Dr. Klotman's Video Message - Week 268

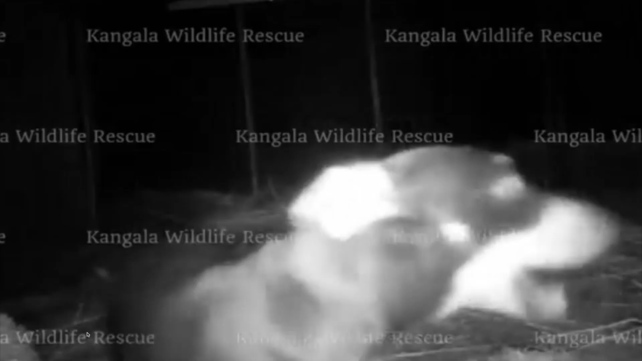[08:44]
And they were eventually able to get Valerie, here's a nice picture of Valerie, back safe and sound.